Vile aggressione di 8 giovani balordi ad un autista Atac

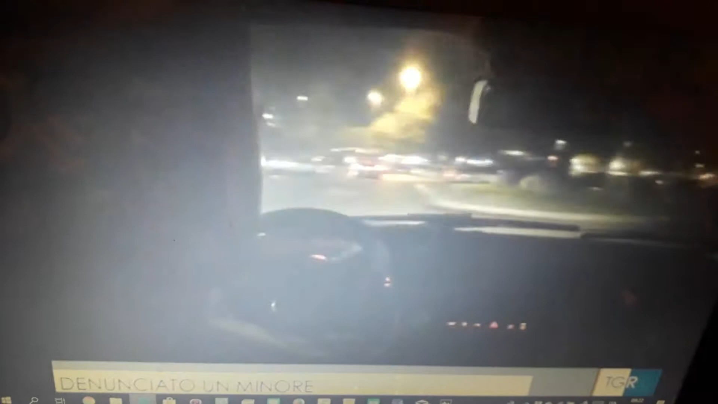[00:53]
Per tutta risposta il gruppo aziona la leva d'emergenza che apre le portiere, il mezzo si ferma, l'uomo si alza per andare a sbloccare la portiera e far scendere i balordi e allora che scatta il pestaggio una scarica di pugni al volto,